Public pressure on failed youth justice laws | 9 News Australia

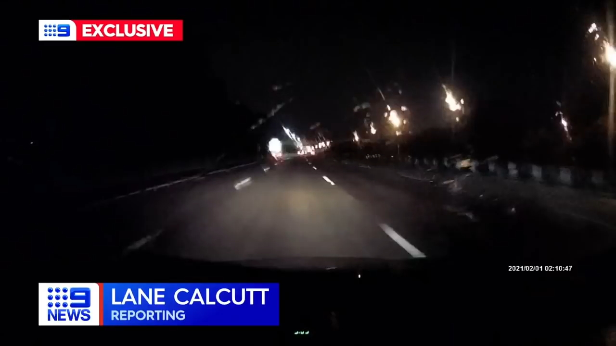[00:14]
Watch on the ride as a stolen BMW races by and moments later, crashes with a sedan and rolls.